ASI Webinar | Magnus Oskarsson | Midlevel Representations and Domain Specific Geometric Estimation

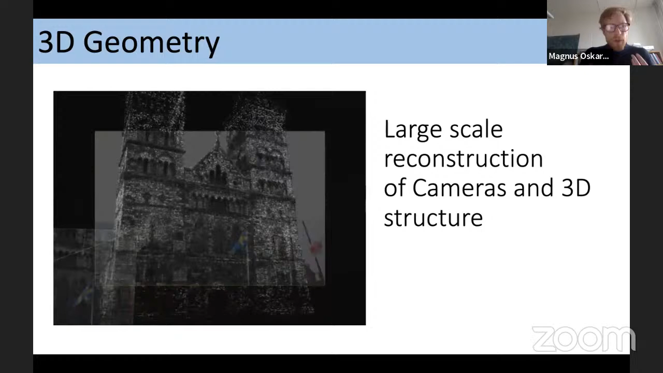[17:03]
where the 3d points were so these this shows the the reconstruction after we have gone through all these steps here so these are quite standard uh things today and there are lots of systems uh for doing this so this this was done quite a number of years ago
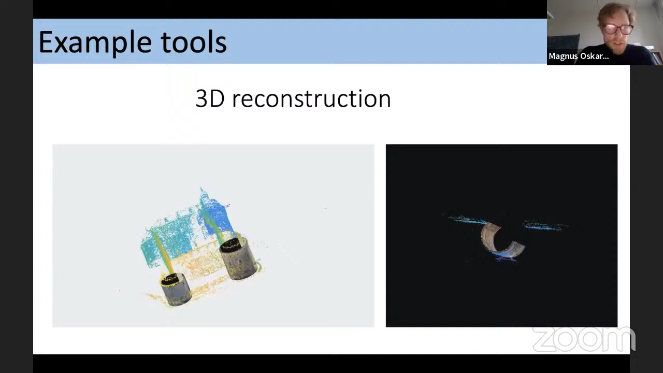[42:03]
the uh 3d cylinder reconstruction so those are the the
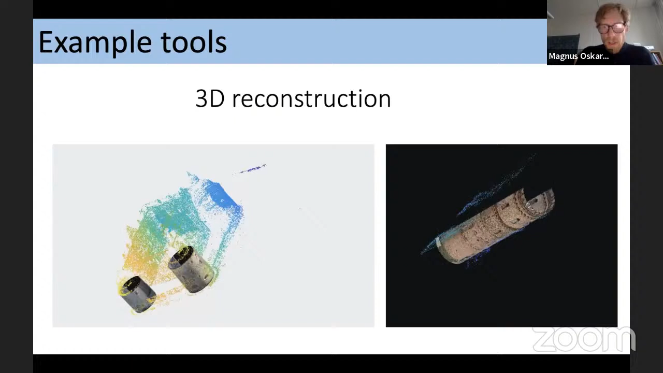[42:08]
colored cylinders so here you can take the the texture from the images and paste that onto the cylinder shape so from this from the algorithm you get the the 3d shape of the cylinder and then you can sort of give it more aesthetic feel by by uh just taking the images and paste those correctly onto the 3d structure so these
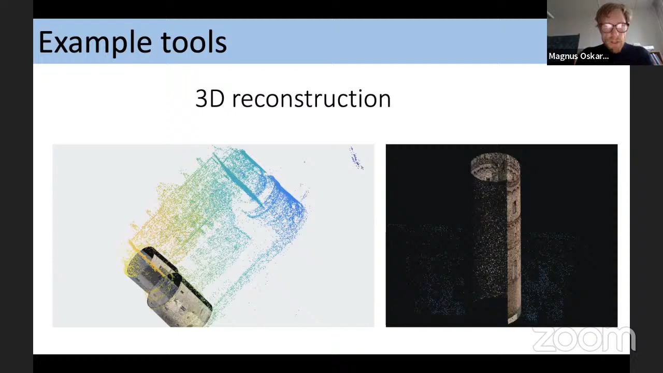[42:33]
are two examples of doing this for 3d reconstruction uh and finally the the so-called full structure